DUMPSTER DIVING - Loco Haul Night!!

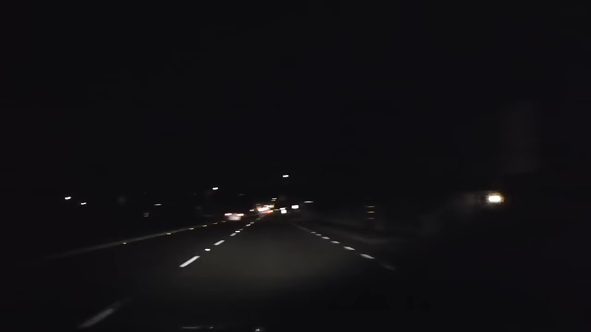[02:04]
all right guys i'm going to take the folks on a little christmas light tour let's see if it's still lit up ah wrong street sorry wrong street let's try this again here we go my papaya you guys ready
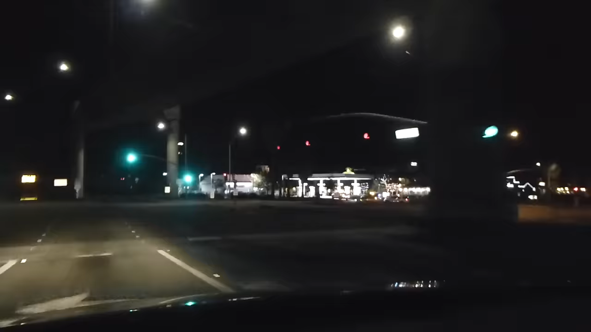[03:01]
guys i'm heading to my first complex there's some hot action going on with some coppers over there so it looks like they won't be on my tail for a while all right let's get going
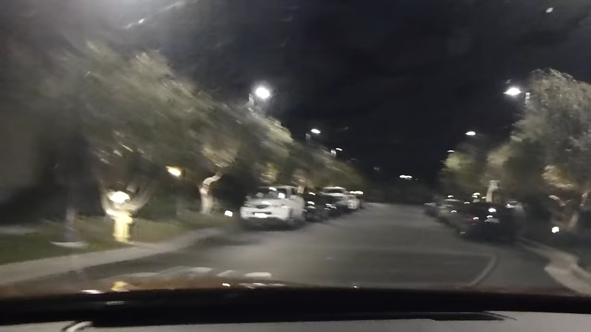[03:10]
all righty complex number one it's really windy right now you can see the trees they're flapping but that's good it'll kill the sound of my car idling and me digging in the cave well guys this is what i mean about never
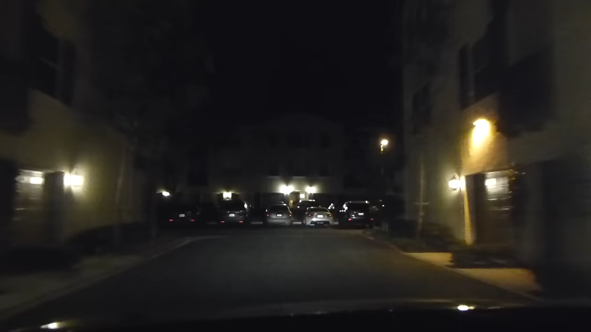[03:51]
i almost forgot all about our haul we had over here on last wednesday night then it rained where we grabbed that mac mouse and uh all the wii controllers and the bow speakers it's the first one right over here to the left so i'm right here live with you let's go ahead and pull up see if there's any more action in these cans i'm probably definitely going to get out regardless there's something on the ground there it might all be trash but we definitely need to scope it out